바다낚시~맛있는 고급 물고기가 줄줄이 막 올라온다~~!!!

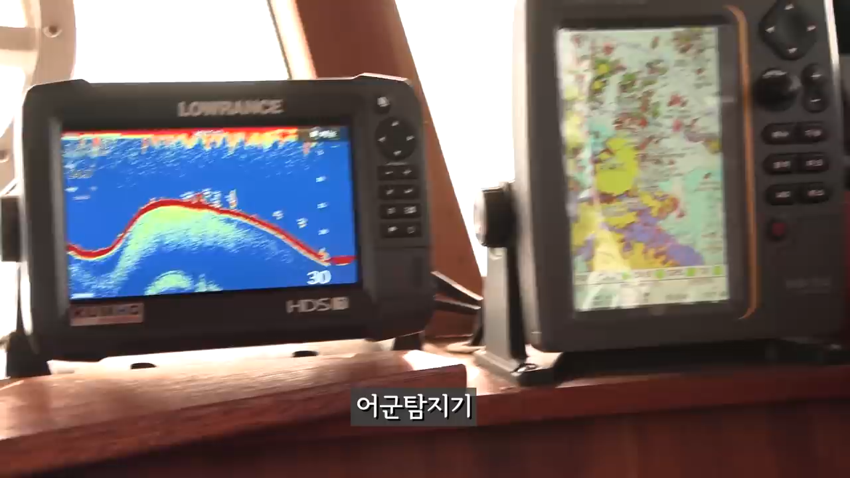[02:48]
예, 예. 이야, 이걸로 이제 고기들이 이제 몇 미터에 있는지 바다 수심층이 다 나오죠.
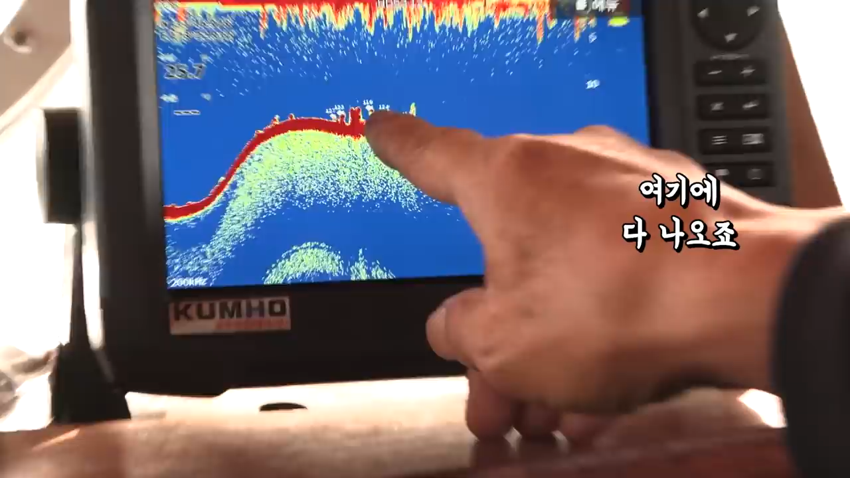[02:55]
11m에 이제 고기가 있다. 아, 11m에 고기가 있다. 예.